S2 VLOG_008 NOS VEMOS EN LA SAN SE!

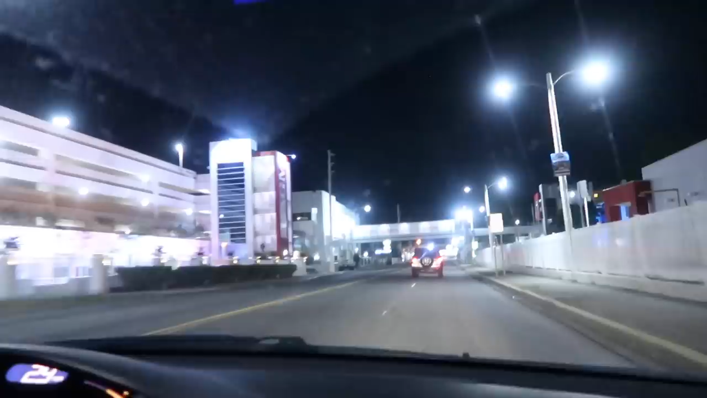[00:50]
yo creo Vamos en Coupei, estamos pasando por Coupei, acabamos de cruzar la 65 Yo no conozco mucho esta área, yo no sé dónde están localizados los hoyos específicamente
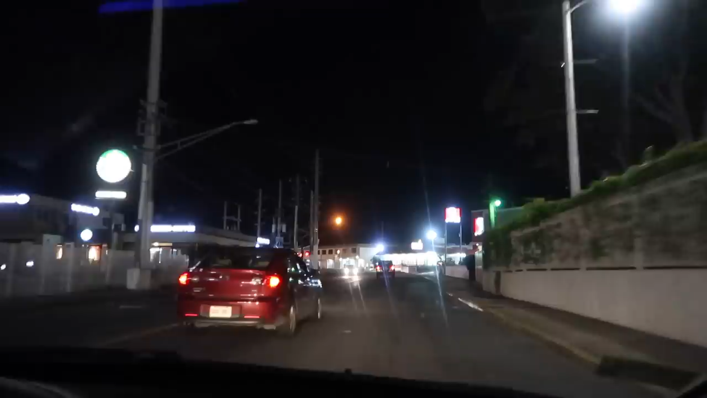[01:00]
Es muy probable que en cualquier momento cojamos uno